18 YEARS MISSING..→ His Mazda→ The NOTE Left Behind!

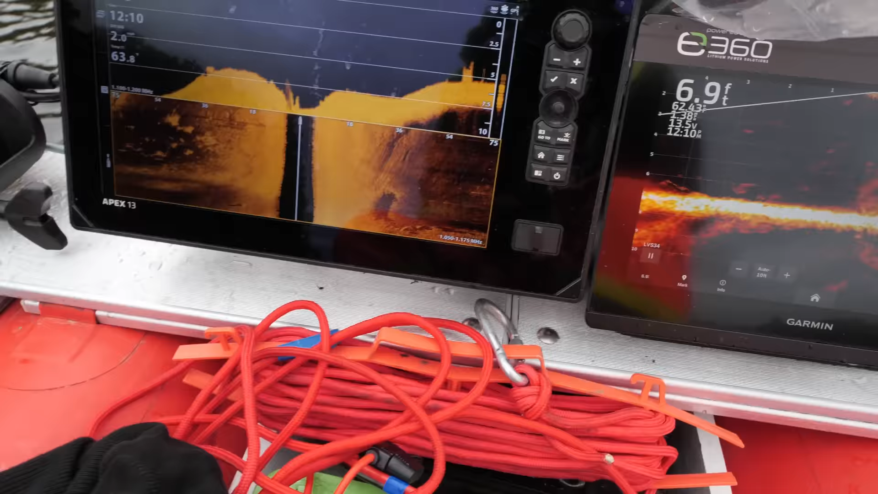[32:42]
It's a weird shape. We haven't gotten back to it yet.
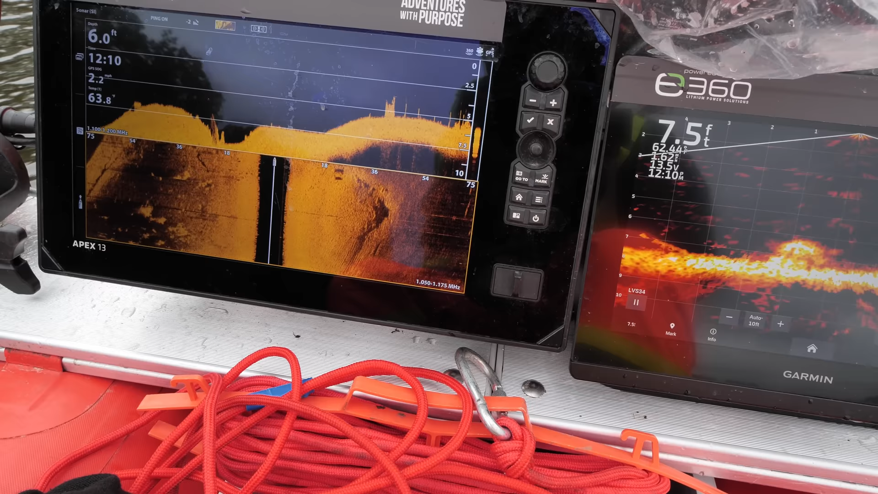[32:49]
So, right there. What is that right there?
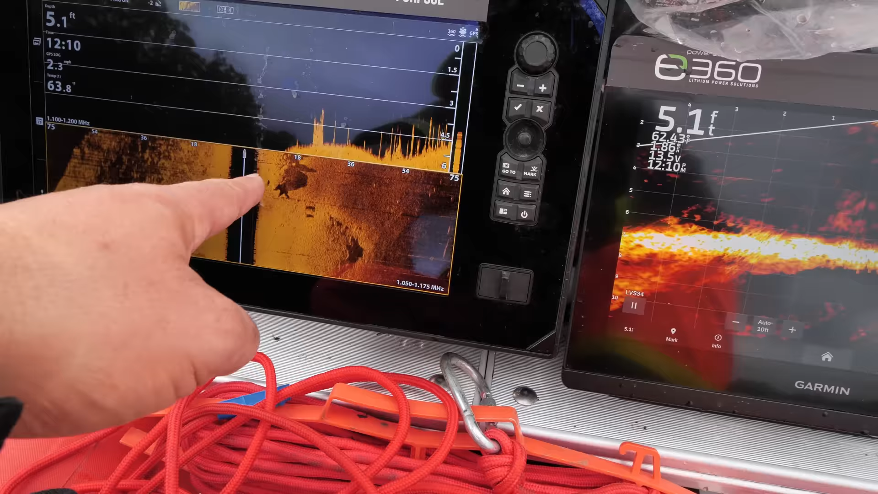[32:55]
On screen: depth 5.1 ft
Oh, it's just rocks. There's quite a few of them, a whole row of them, yeah.
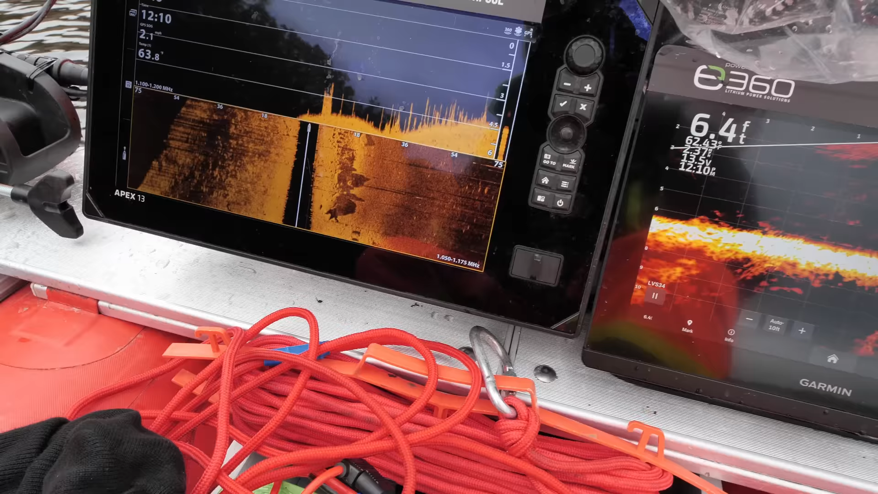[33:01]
On screen: depth 6.4 ft
But we'll go over it at a couple different angles, look for some height, some width.
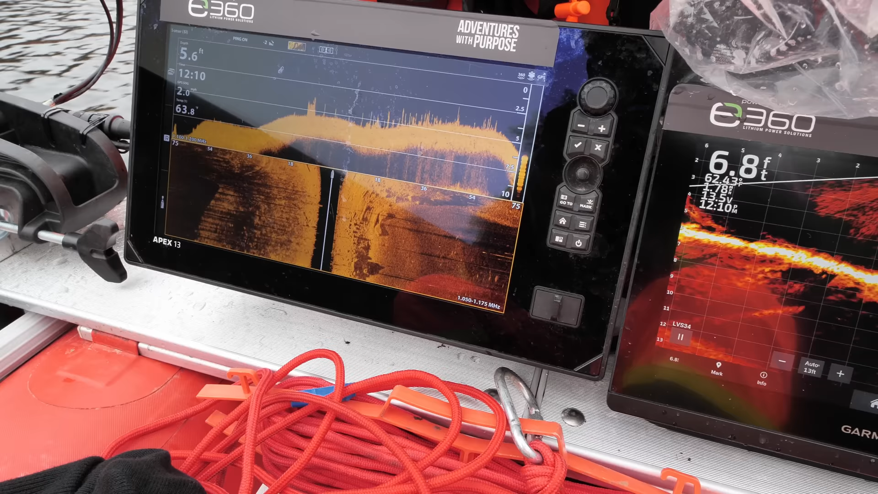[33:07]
But it was a shelf of rocks is what it is.
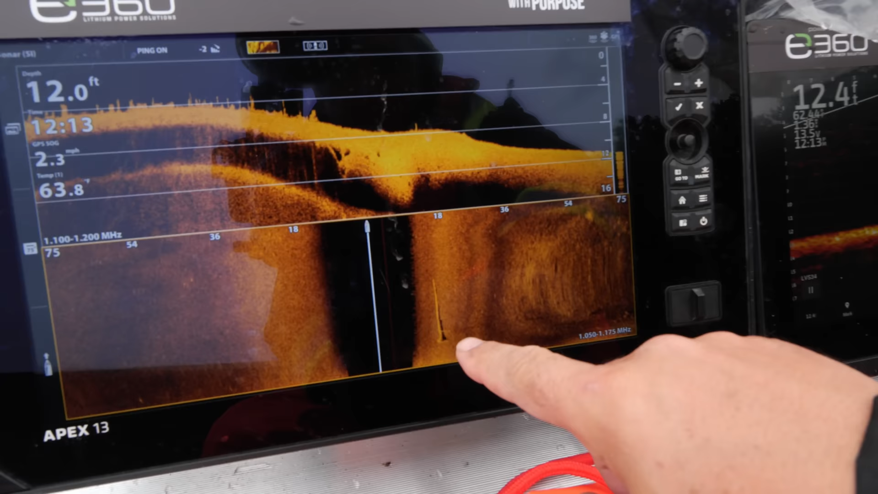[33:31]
On screen: speed 2.3 mph
You know, when we're scanning and we can clearly pick up a tree like this, think about a tree, it's gonna be, you know, 24 to 48 inches wide.
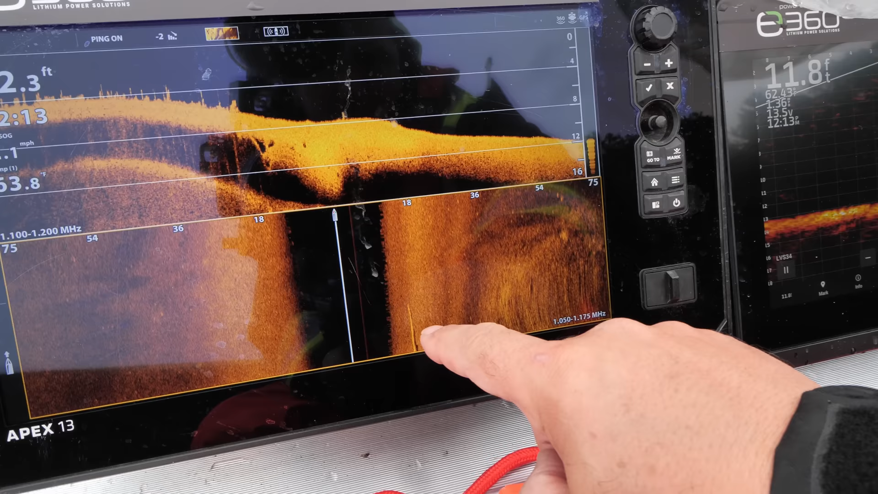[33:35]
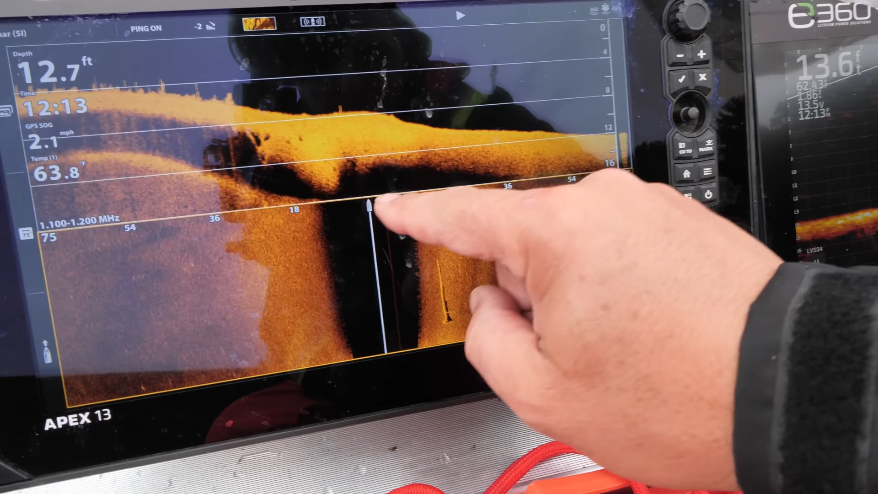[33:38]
On screen: speed 2.1 mph
And then if you take this, you know, grid here and turn it, that's about 20 feet in length.
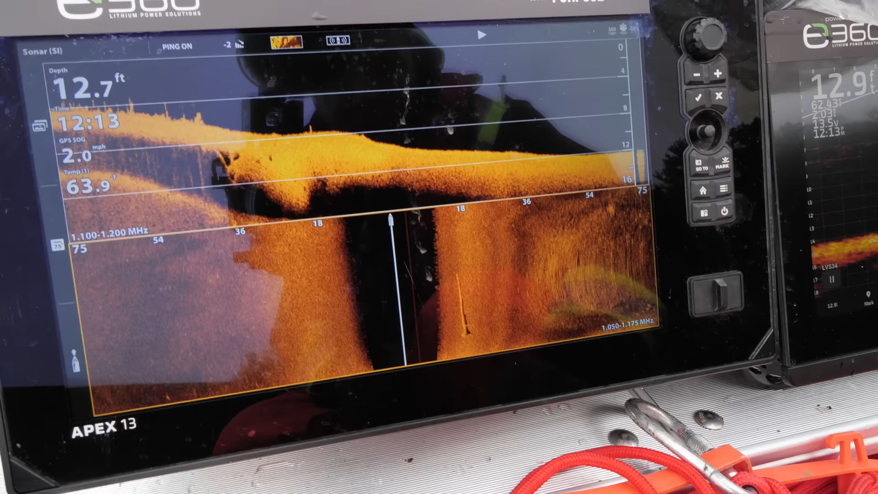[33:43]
On screen: water 63.9°F
So if we're able to see a tree, we're going to see a car.
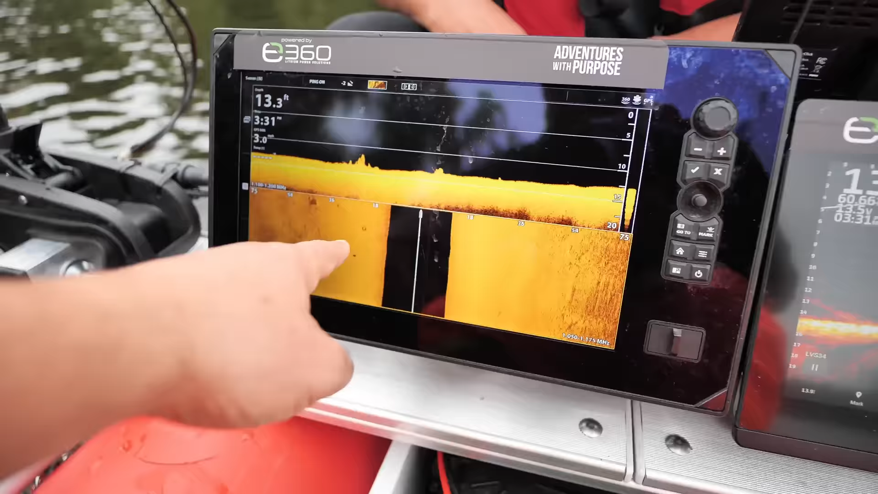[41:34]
On screen: depth 13.3 ft
Anytime you can see tires just that easy,
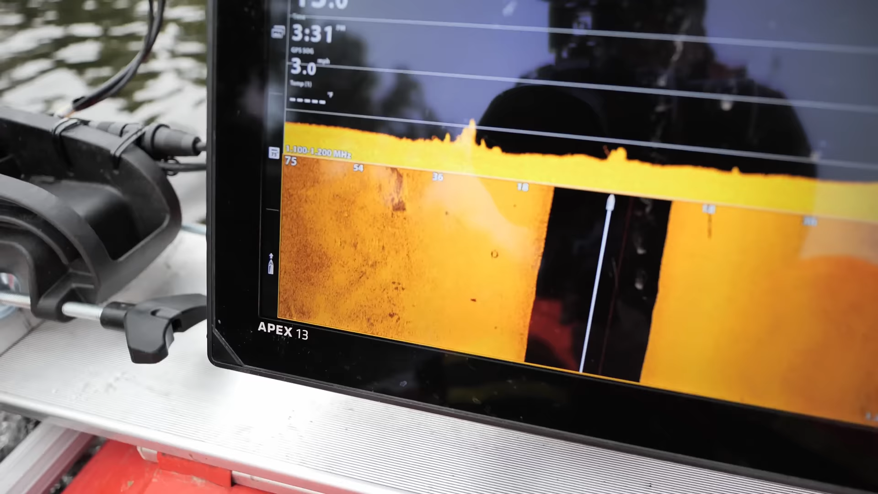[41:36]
On screen: speed 3.0 mph
easy to spot vehicles when it's like that.
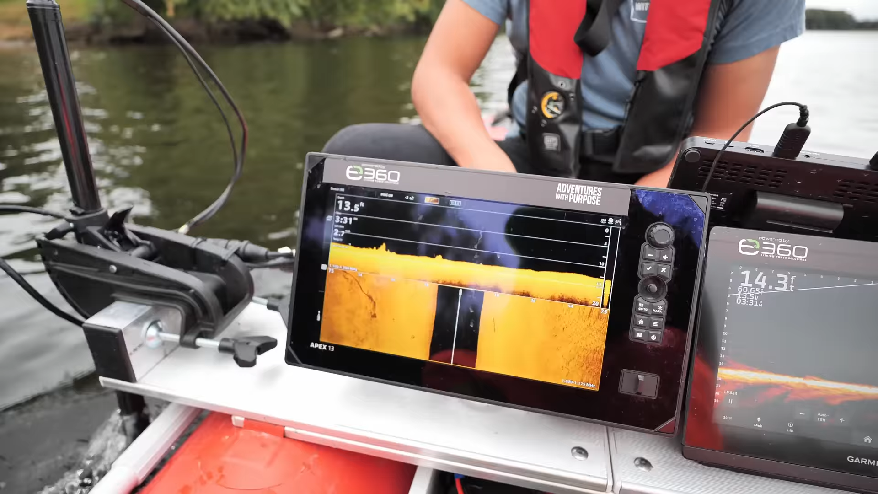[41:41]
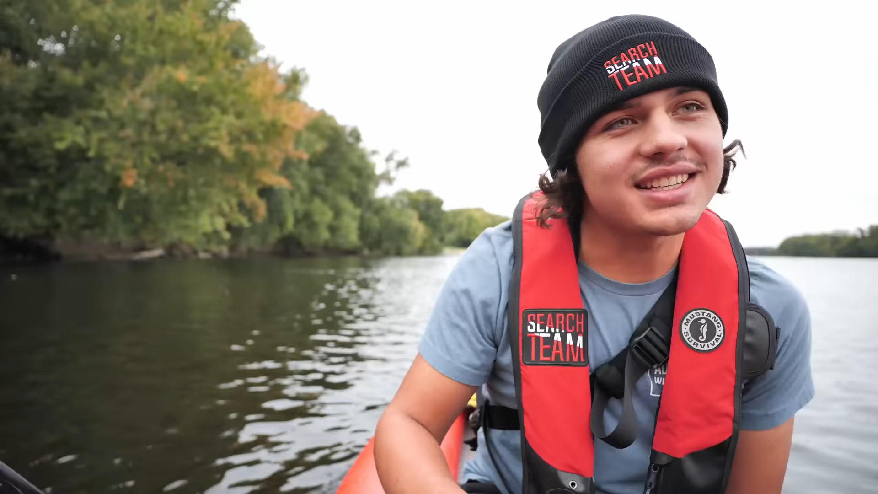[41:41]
You got a vehicle there?
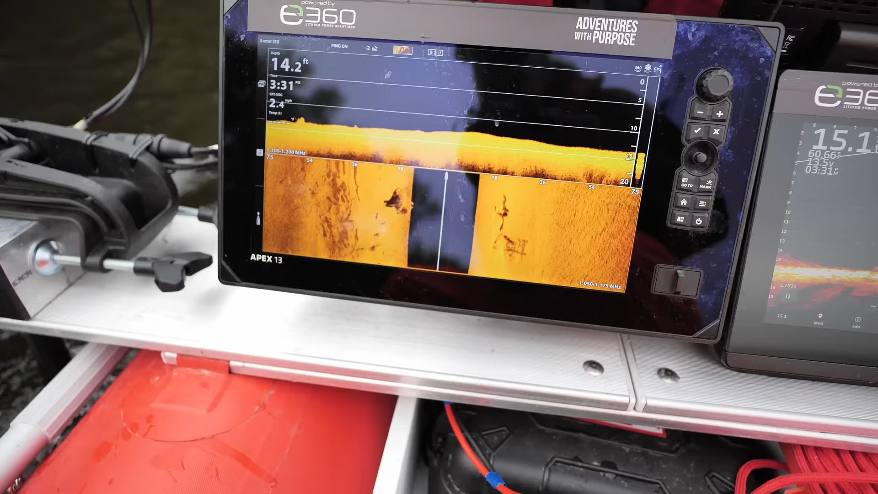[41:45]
On screen: depth 14.2 ft
Or do you have a big tree stump? Almost looks like there's wheels on there. It's on the left a little bit.
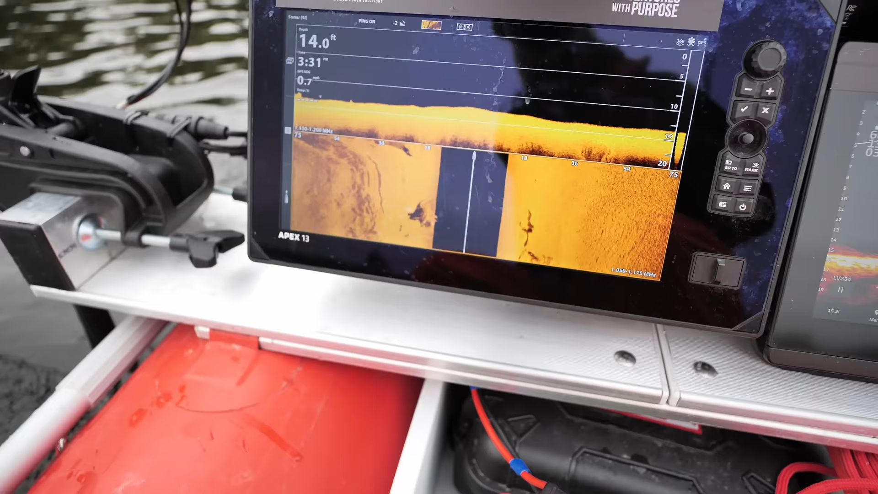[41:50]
On screen: depth 14.0 ft
See that? Looks like a vehicle to me.
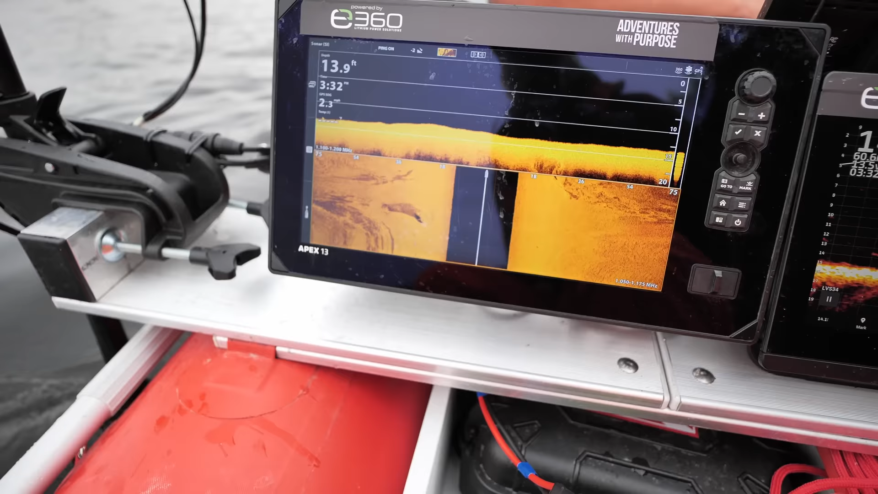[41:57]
On screen: depth 13.9 ft
So we won't mark it yet. We'll come back. I mean, we can identify it, but I want to focus on hitting it at two different angles, and then we'll put the